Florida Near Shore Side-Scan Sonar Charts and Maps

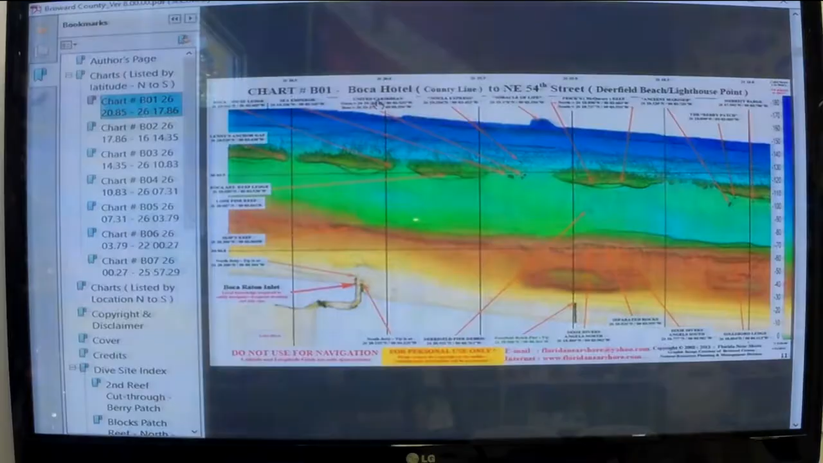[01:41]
For example, this is the United Caribbean I believe. Am I reading right? Looks like it. If I click on this it opens up the map to show you a detail of where the United Caribbean is.
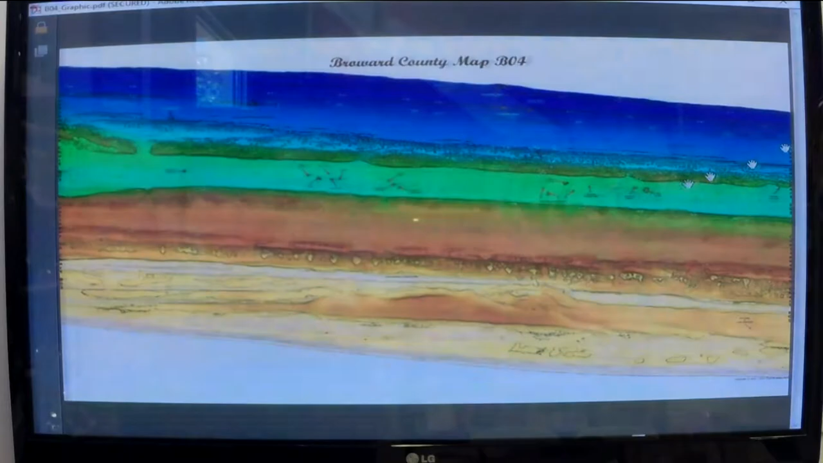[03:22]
It does show you if you'll see these small symbols here if I blow this up if I blow it up in size. For example this is good and
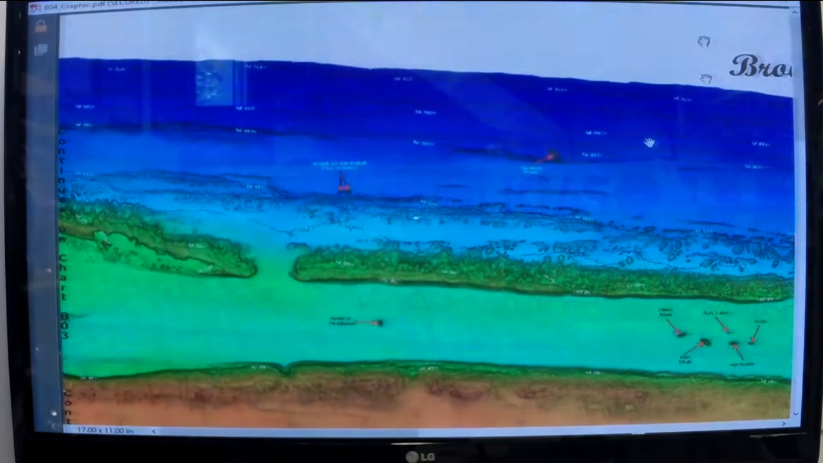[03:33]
now let's just go over here and pick up this is the third reef system. This is the second reef drop off. This is about 60 feet of water. By the way all these maps have contour lines on there every 20 feet and this is information on all the individual racks.
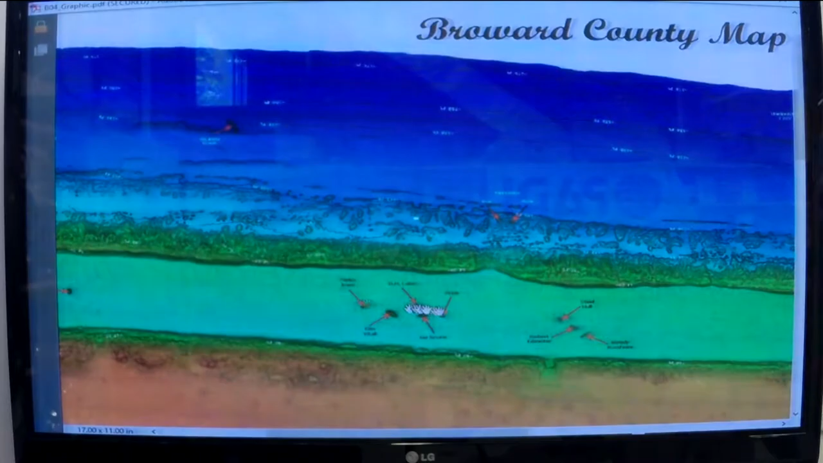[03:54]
Basically to get down to South County there's a lot of wrecks that were put in the water.
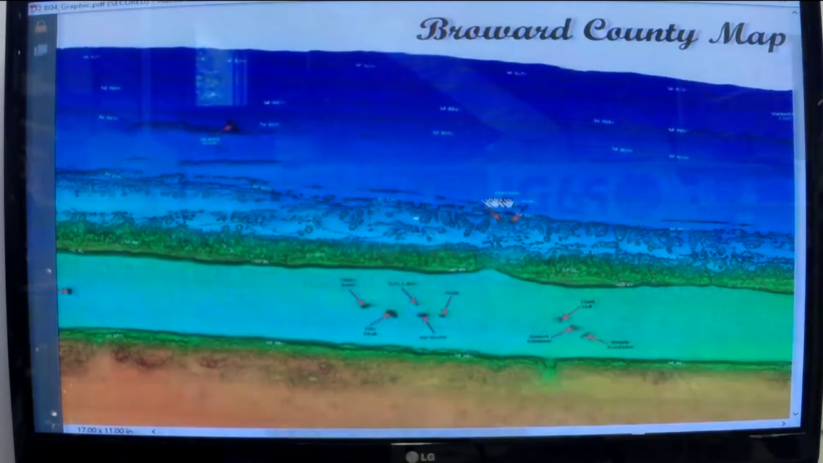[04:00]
By the way all these charts if I were at it start on the bottom
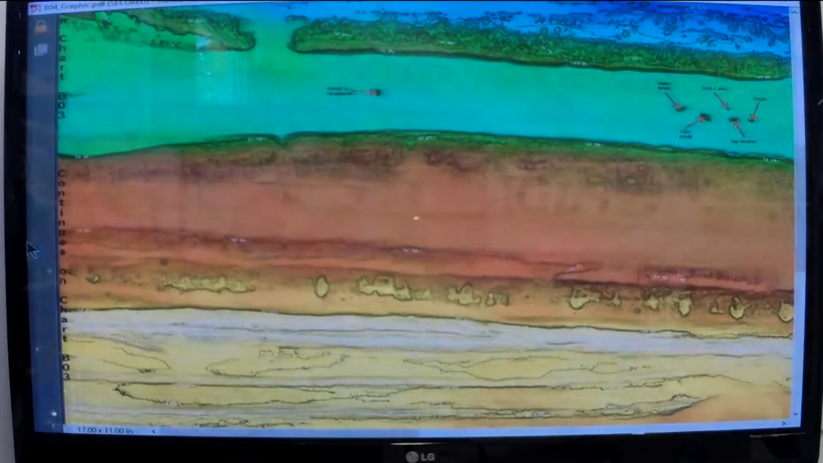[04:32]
This is chart V03 is the next chart in that direction. If you go south it shows you what's in the other direction. This continues on chart blah blah blah.
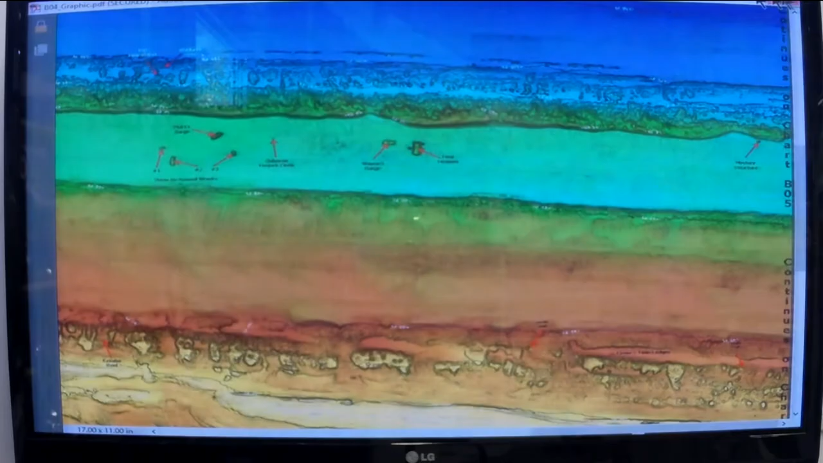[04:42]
That should give you enough detail and all what that is.
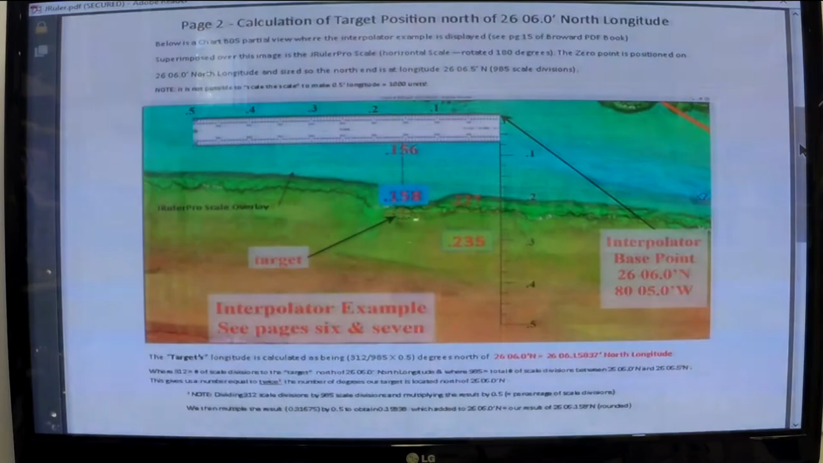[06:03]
site is north of this vertical baseline. It's so many units out of so many it's described in the instructions I'm not going to go into it and the page three you can you have to calculate how far that dive site is below this horizontal this vertical baseline.